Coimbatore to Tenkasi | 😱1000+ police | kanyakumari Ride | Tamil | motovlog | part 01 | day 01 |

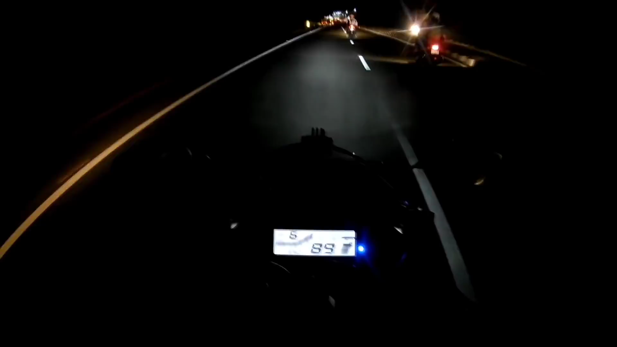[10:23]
அப்புறம் பேட்டரியை கழட்டி கேமராவை சரி பண்ணிட்டேன். அடடா லைட் ஆஃப் ஆகிடுச்சே.
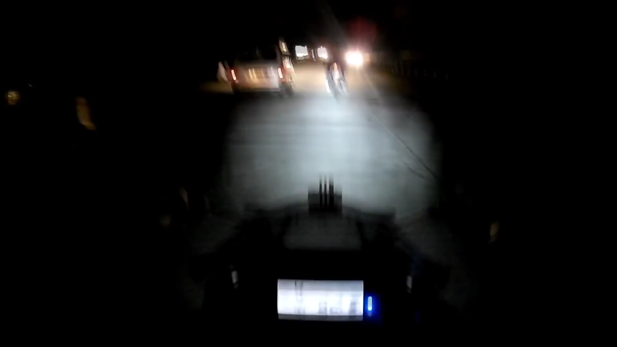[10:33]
இப்போ தான் சொல்லிட்டு வந்தேன் லைட் சூப்பராக இருக்குது, பிரச்சனையே இல்லைன்னு சொல்லி. நல்ல வாய். தூத்துக்குடிக்கு 284, தாராபுரமுக்கு 6 கிலோமீட்டர், ஈரோடுக்கு 73 கிலோமீட்டர்ஸ்,